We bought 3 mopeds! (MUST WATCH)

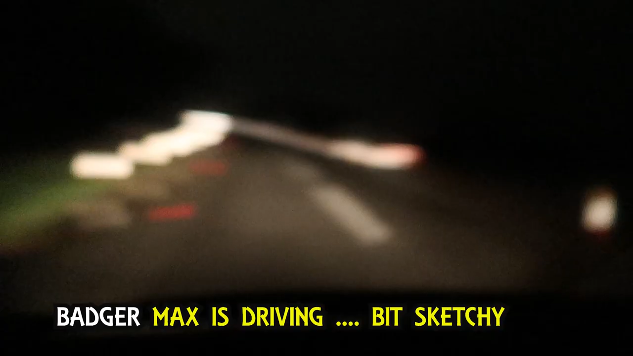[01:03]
Max is driving. It's a bit sketchy. Not gonna lie.